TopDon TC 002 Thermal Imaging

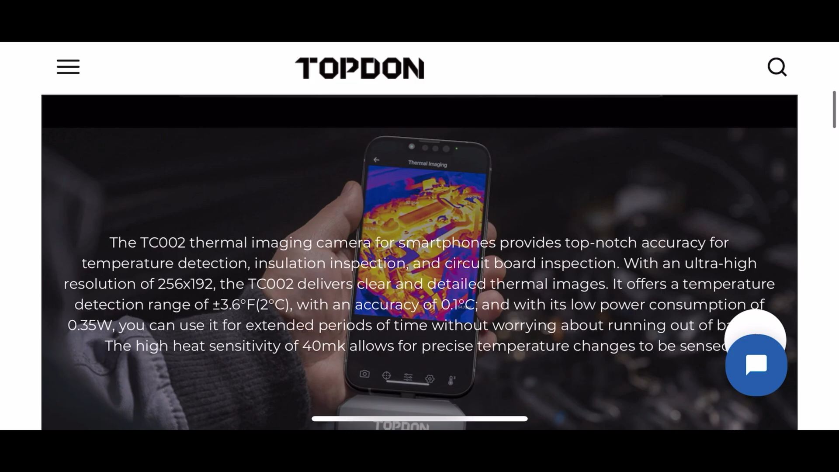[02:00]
Here's an overview of the TC002 and some good information on here.
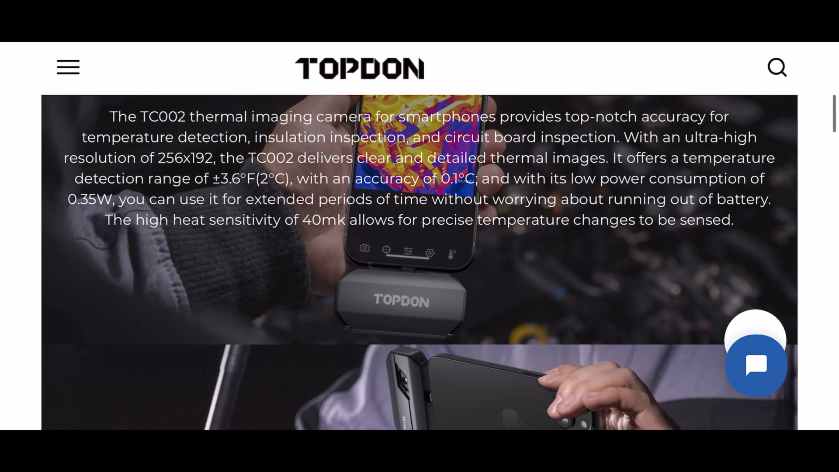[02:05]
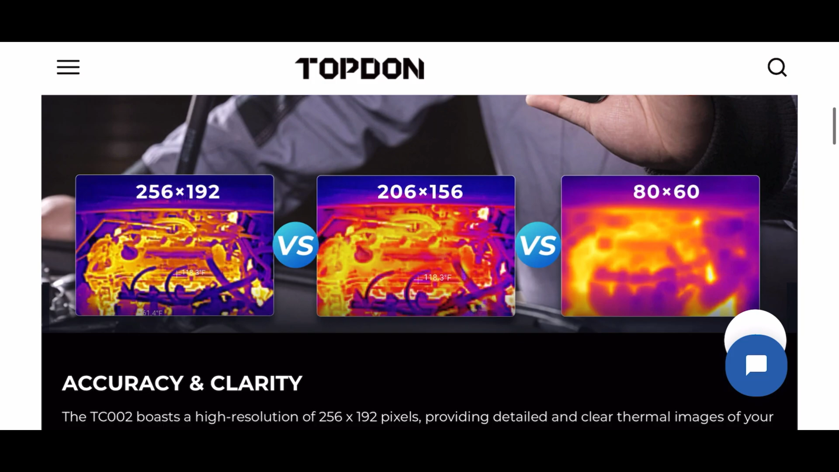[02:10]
The accuracy and clarity of this camera is really good. 256 by 192.
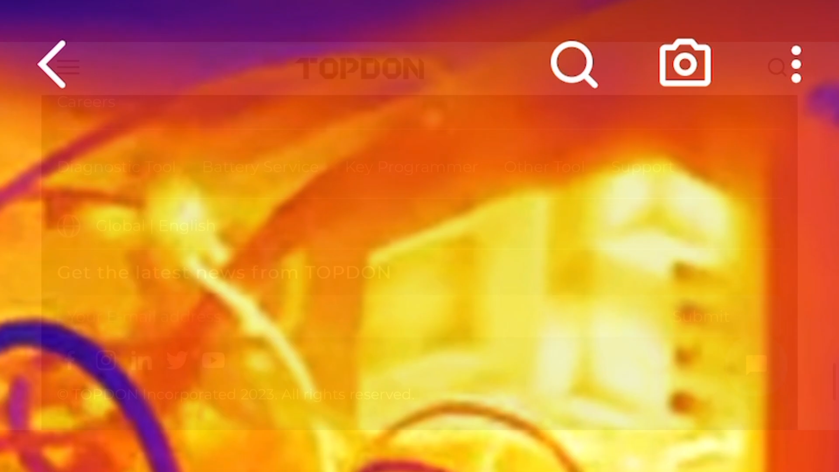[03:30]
You can see our circuit boards all heated up. The relays.
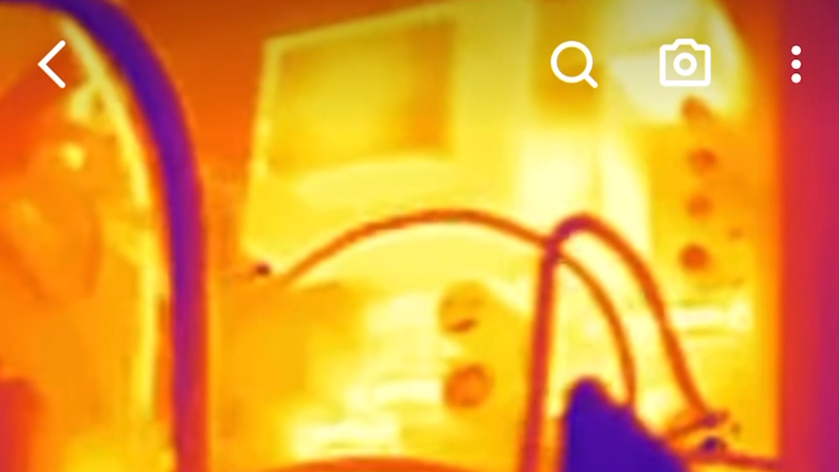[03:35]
The transformer. Then what's really interesting is this was on a Manitowoc ice maker.
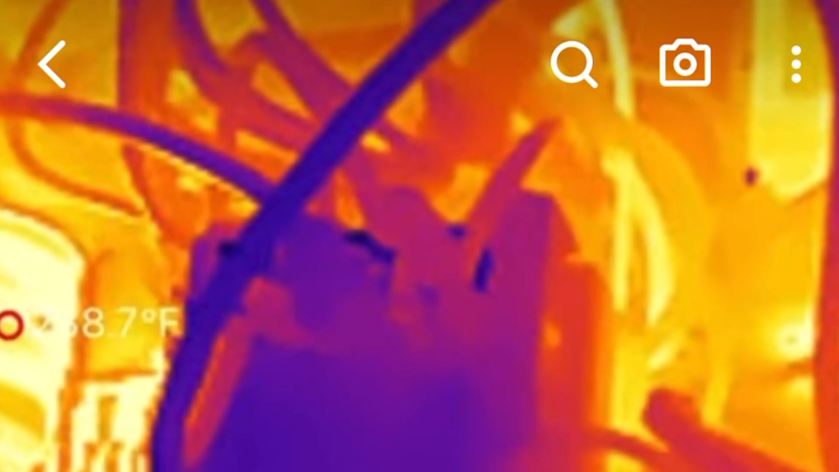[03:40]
The PTCR. Look, 239 degrees.
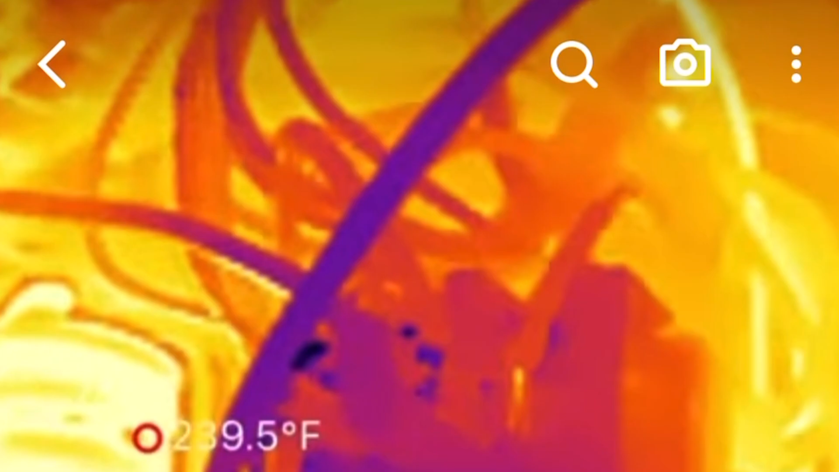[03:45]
Just really, really good clarity on this unit.